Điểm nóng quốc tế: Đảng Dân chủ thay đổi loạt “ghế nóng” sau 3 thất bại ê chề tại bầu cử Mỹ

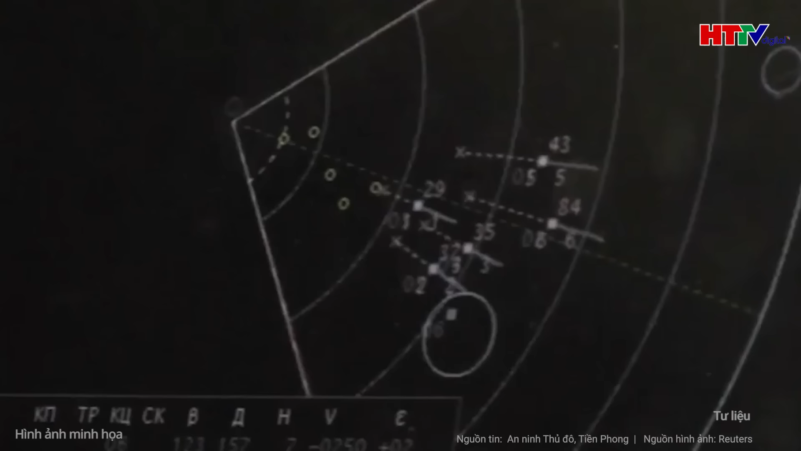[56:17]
một radar tham chiến và 4 đơn vị phóng TL S-400 có khả năng theo dõi 300 mục tiêu và bắn hạ 36 mục tiêu cùng lúc,